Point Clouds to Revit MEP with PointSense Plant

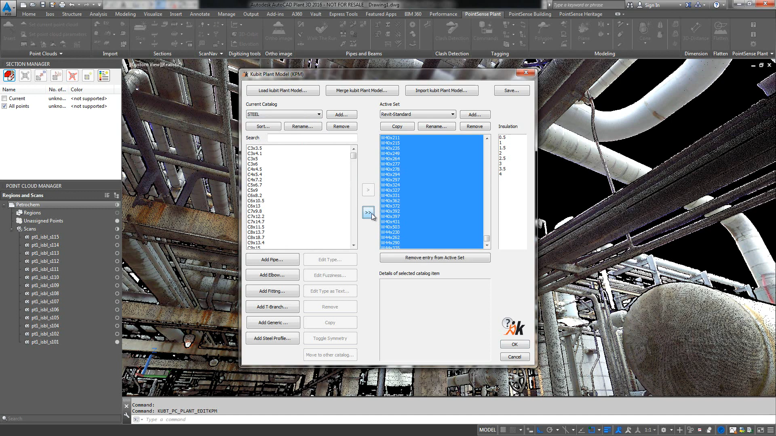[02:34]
We'll cover that in a different video. But essentially you would be using your SDNF export and that goes directly into Revit by default. So when you're done with that, click OK. And at this point, you're going to use walk the run as usual. I won't spend time in this video really explaining that part just because that's the core functionality of PointSense Plant that is explained in the other videos.
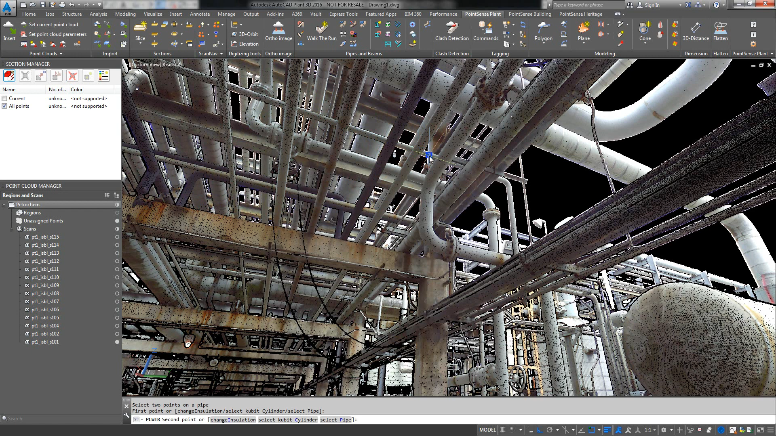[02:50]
But you can see here that it's the same feature. If I want to go this way and find the elbow, I can.
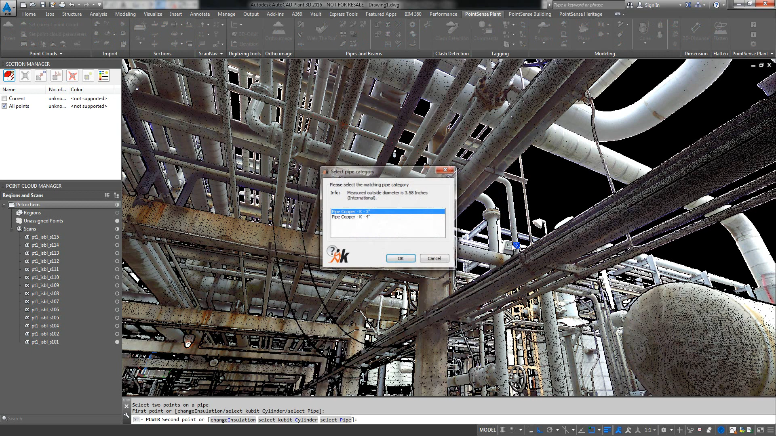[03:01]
We're just going to go down this way, make sure we find the elbow. And when I'm finished, we have these objects here.